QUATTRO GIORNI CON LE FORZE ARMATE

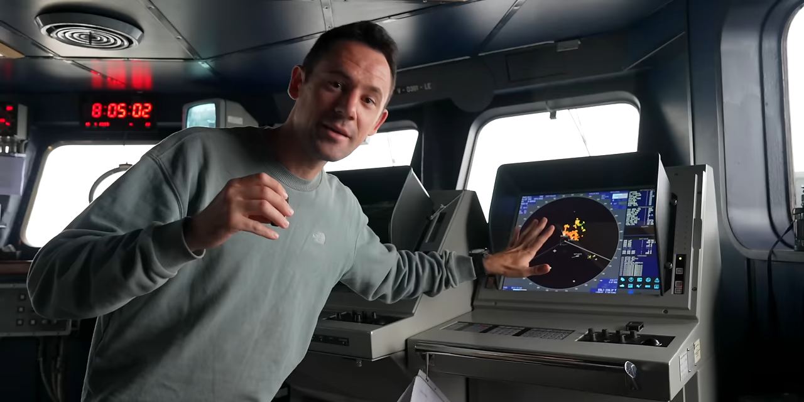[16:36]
guardia in plancia il radarista il mio compito è quello di
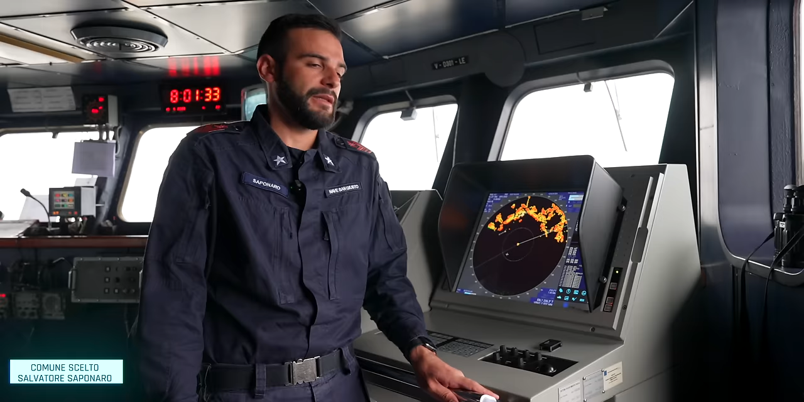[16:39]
discriminare tramite vari sensori tra cui i radar o altri sensori che abbiamo a bordo i bersagli di superficie subacquei e aerei